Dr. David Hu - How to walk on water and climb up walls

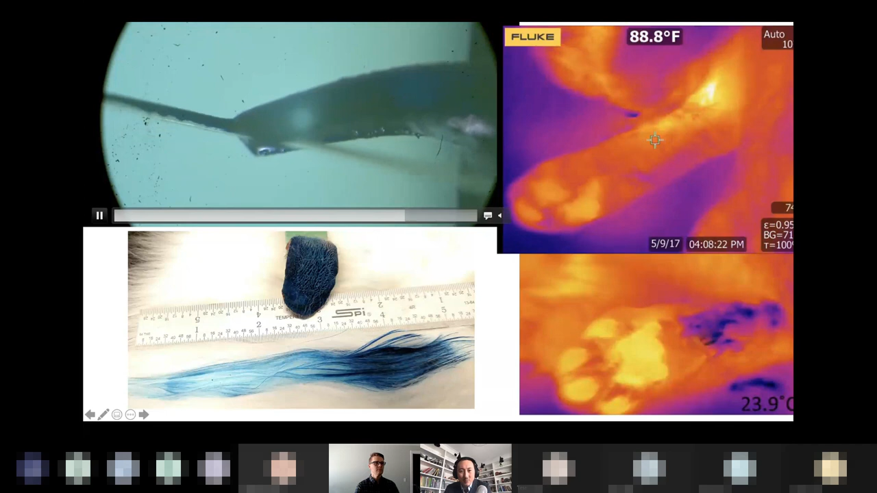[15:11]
On screen: spot 88.8°F
So these papillae are really, really filled with this detergent, the saliva. And every time it grooms, it doesn't waste any because it only gets removed every time the surface of the tongue touches an individual hair. So you can see here a single hair getting coated with just an evenly even coat of the saliva. And over 20 grooms, you can see this cat with the thermal image. Over 20 grooms, the cat will be able to evenly coat. It's kind of a wash, rinks, and then dry cycle to basically, you know,
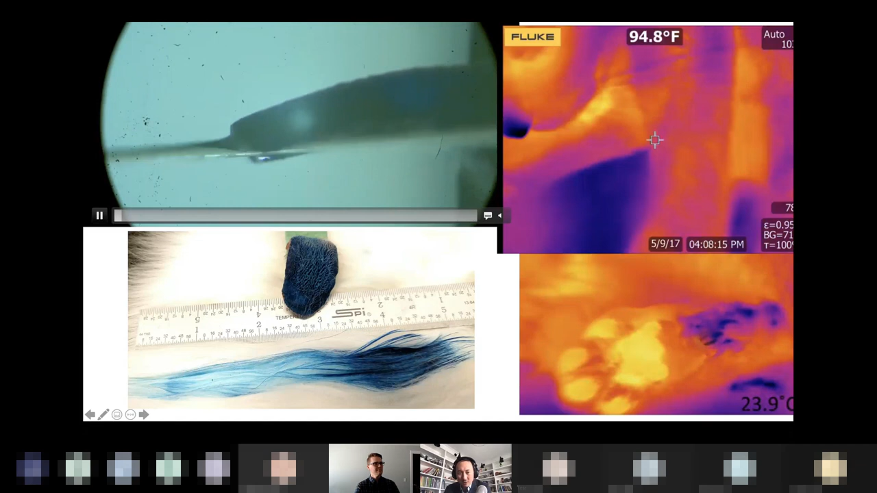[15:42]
On screen: spot 94.8°F
dissolve contaminants and then suck them back up. And it's so good at this that actually parts of the body, it has lost all its sweat glands.
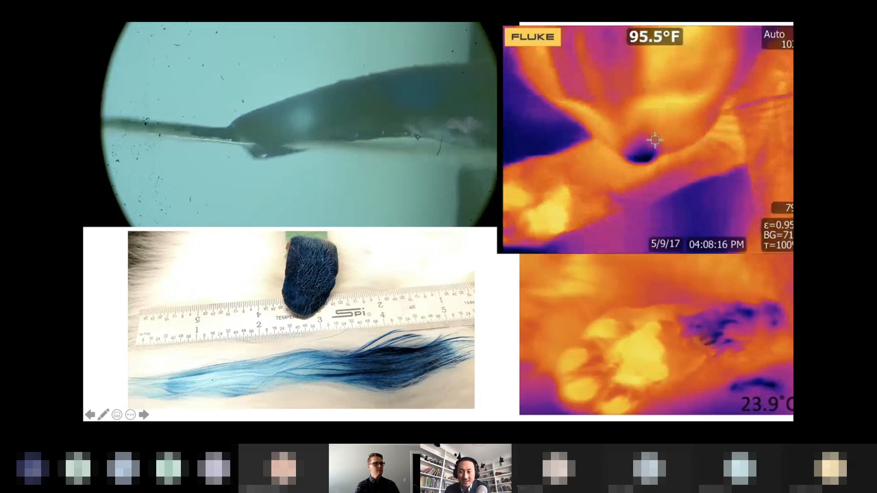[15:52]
On screen: spot 95.5°F
So the cats, the only way they can actually dry themselves is by putting saliva deep into their fur and letting that evaporate. So it has now served two purposes.